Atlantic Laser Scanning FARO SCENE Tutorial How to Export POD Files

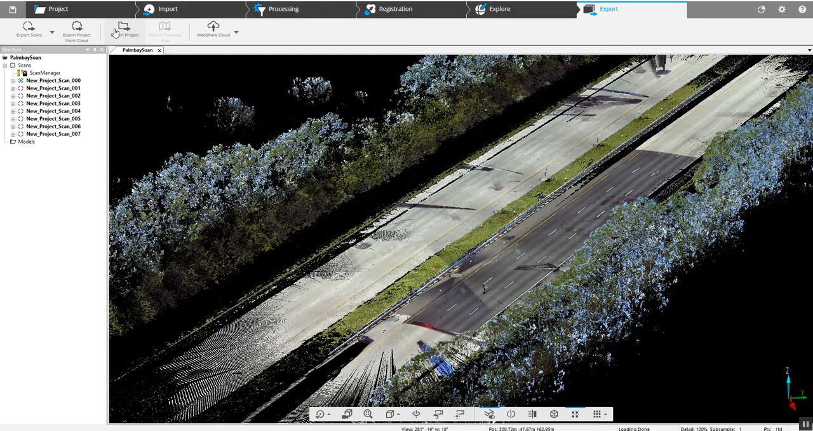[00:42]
Now if we're exporting the project that's something we're going to use if we want to kick out an RCP-RCS file format for AutoCAD. If you're going to be doing anything with Revit, with 3D Max, things like that, we can export using that option. But what we're going to do here is export the point cloud itself. And we're listed with all the different E57, IGS. Today again we're going to use a POD file format.